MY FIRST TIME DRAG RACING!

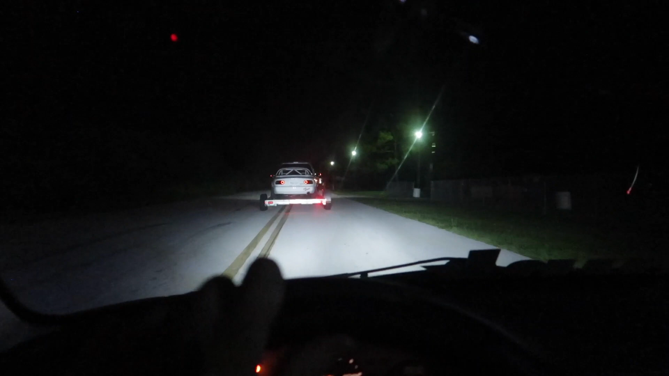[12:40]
Alright so we are in route heading home again now. I am pretty happy with my second run. I mean second run ever. I did pretty good. We smashed our time. We did a 17.
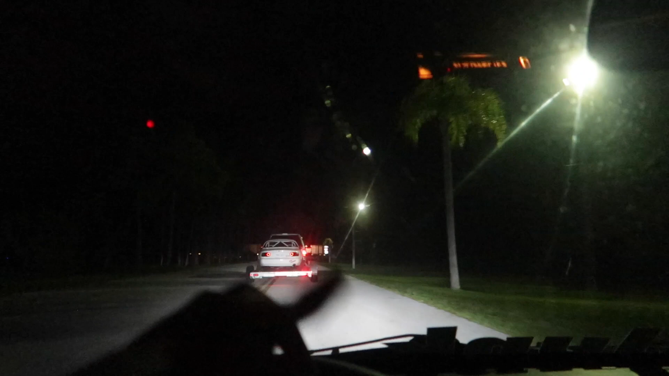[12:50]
Wasn't that great. But you know. It is what it is. Chris is still a little bit upset obviously with what's happened with the GTR and not being able to run tonight and his luck lately. This week. Rod not curse has come full send. That's for sure. Is that a train? Oh that's a train up there. Damn. I've never seen a train here yet. Anyways. I need to focus on driving.